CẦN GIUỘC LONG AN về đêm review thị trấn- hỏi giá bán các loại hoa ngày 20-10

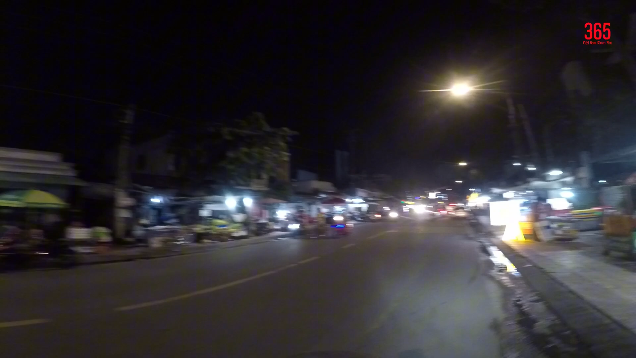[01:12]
có cơm tấm, cơm tấm ở đâu cũng vậy, có rất là nhiều mua để bán cà phê.
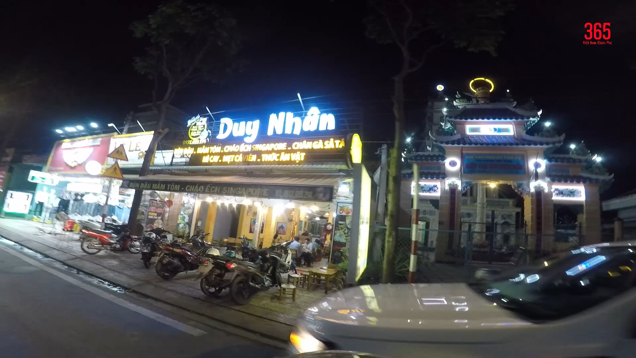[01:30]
Đây là chùa Đại Tam Bảo.
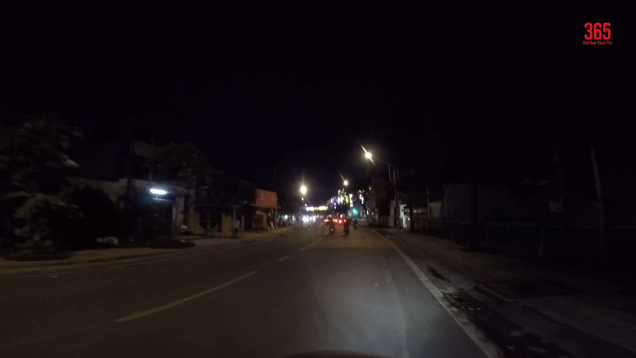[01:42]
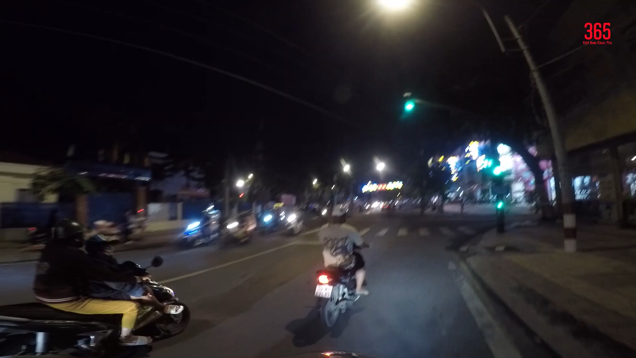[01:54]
Ngay ở đây là cái gì đây, trung tâm. Ô ngày gì người ta bán hoa nhiều thế.
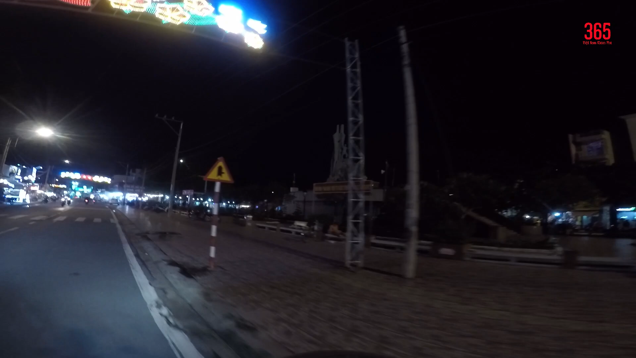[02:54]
Ngay chỗ này chắc là công viên. Coi chỗ này công viên gì đây, mô hình công viên tượng đài chiến thắng hay sao á, hay
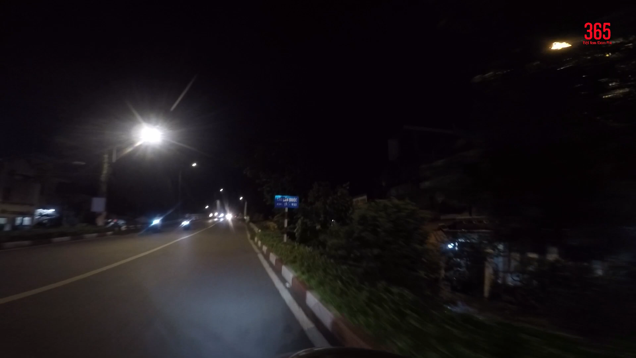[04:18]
Cầu này là cầu Cần Giuộc.
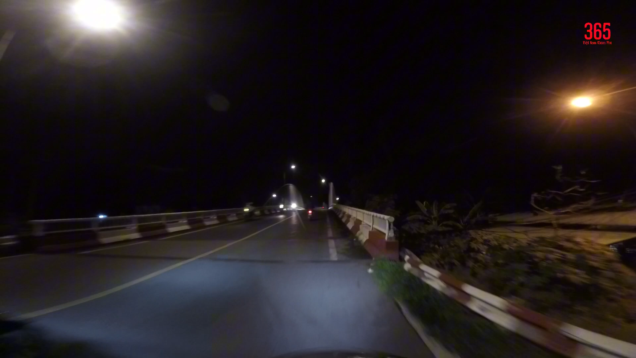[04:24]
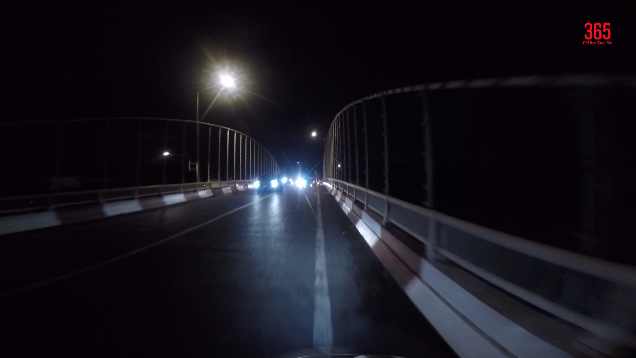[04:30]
Qua đây là hết khu vực của thị trấn rồi các bạn. Ở kia mới là cái trung tâm của thị trấn.
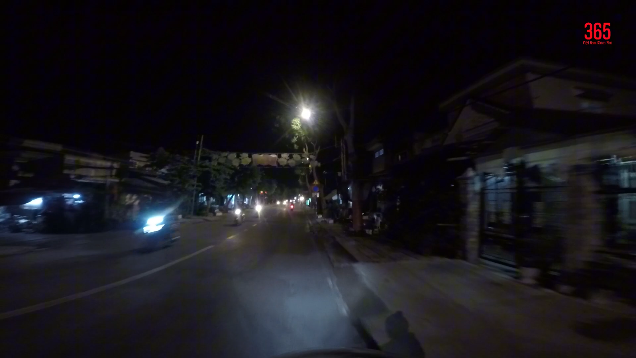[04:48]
À, tôi mà đi đến đây một đoạn thôi. mình tới cái đoạn thị trấn của trung tâm thị trấn kia nó mới tâm vui hơn.
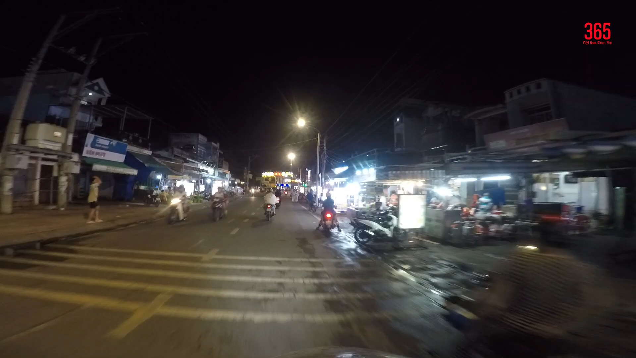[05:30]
Và hôm nay nó mới chỉ có 18 tháng 10 rồi. Bánh mì đồng giá 40k. Ngay ở đây rất là kiểu như giống như ở thành phố ấy.
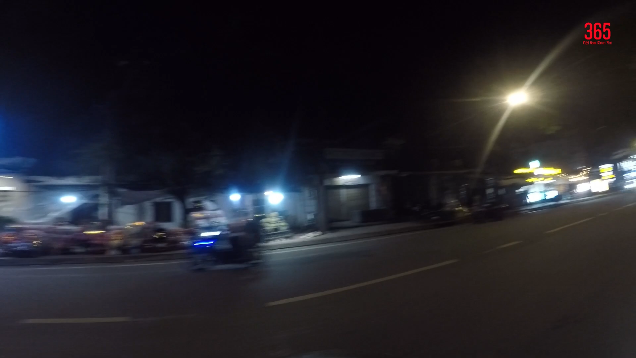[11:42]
Hoa 20 tháng 10 xanh lấp lánh luôn, đèn nhấp nháy luôn. Lẩu ngon 49k. Bây giờ là 8 giờ rưỡi tối, là gần 8 giờ 40 rồi.
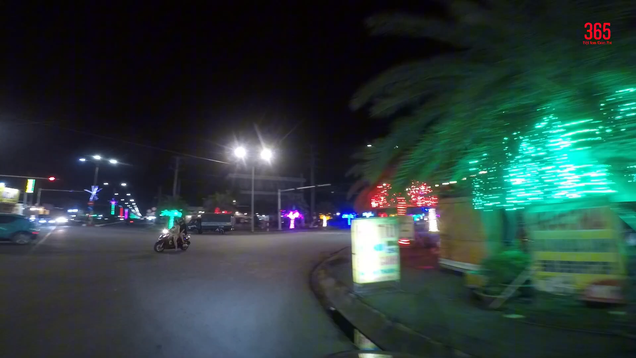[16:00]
Rồi bây giờ mình đi qua tiếp con cung đường này nữa nhé. Cung đường này là đường gì đây? Quốc lộ 50, cũng là quốc lộ 50. Thiệt mình không thể tưởng tượng được, quá chi là đẹp luôn.
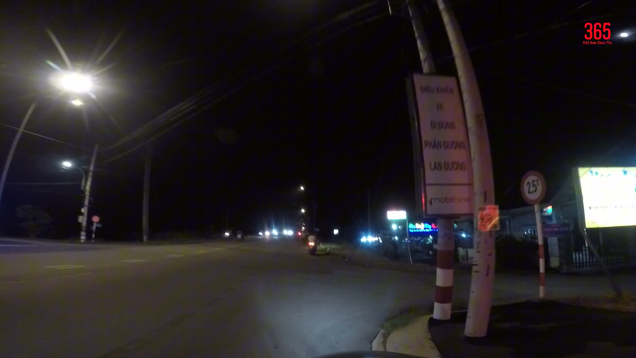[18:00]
Chỗ này là hoa đăng mây hết rồi. Ở kia mấy thành viên báo. Đường này khá là rộng.
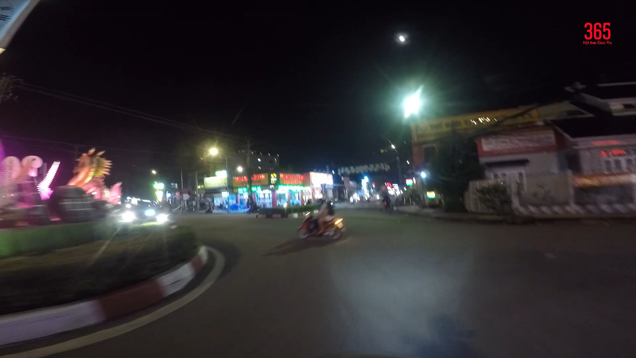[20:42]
Ở đây trang trí quá đẹp luôn. Hình như người ta dần dần người ta đi nghỉ hết rồi trời. Mấy kiểu quét này. Bắt đầu người ta cũng đã dọn một số quán người ta nghỉ này.